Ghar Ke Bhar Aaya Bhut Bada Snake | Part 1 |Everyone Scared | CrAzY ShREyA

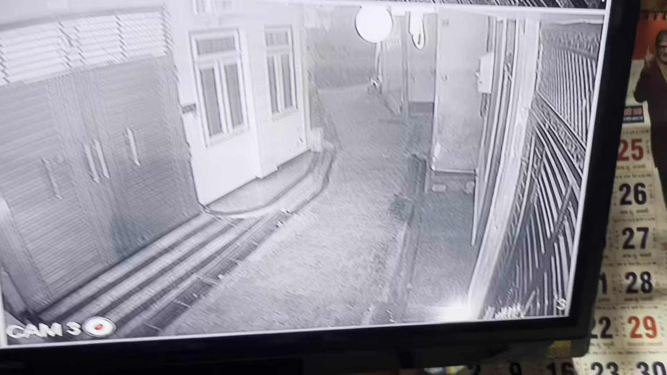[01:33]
सो यहाँ पे ये दिया जल रहा है, तो वो यहाँ से बस थोड़े थोड़े यहाँ यहाँ तक आया था, आपको वहाँ तक वो आया एंड उसके बाद जो हुआ,